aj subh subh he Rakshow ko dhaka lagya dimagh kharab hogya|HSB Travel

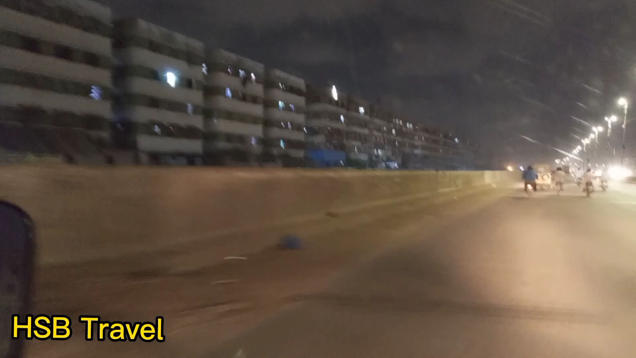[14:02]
रात का बड़ा प्यारा नज़ारा है जी दोस्तों आप सवारी आखिरी छोड़िया से फोर के चुंगी करें मध्य स्टॉप